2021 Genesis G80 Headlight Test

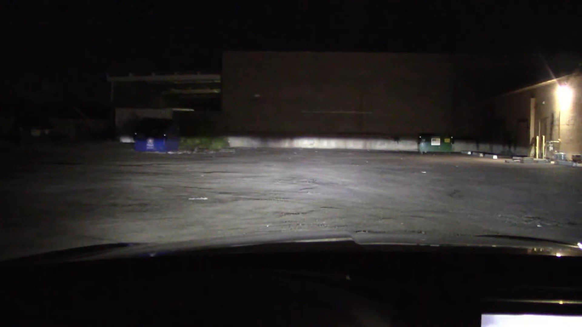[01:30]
and here we have the low beams only 100 feet away very bright decent height high beam looks pretty strong to me and
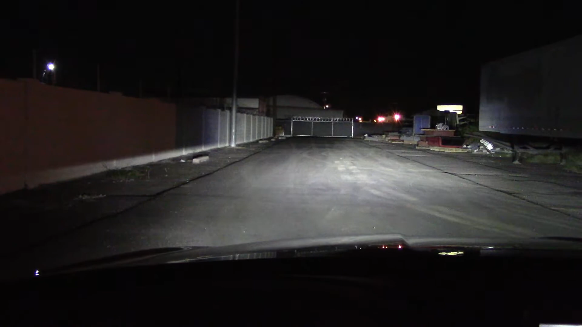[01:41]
we have the bright sunny fence 80 yards away the building behind is 130 yards away go glow beam barely